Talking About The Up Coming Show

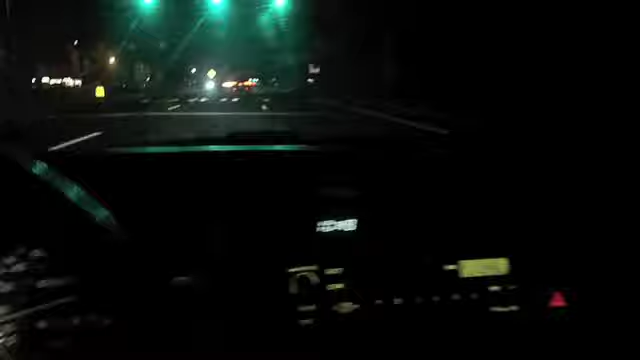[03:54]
okay it's almost 11 o'clock just leaving with the guys ruben missed your call my phone does not have a ringer if you notice the taillights in front of me is load i three quarter even he's sick of me missing his calls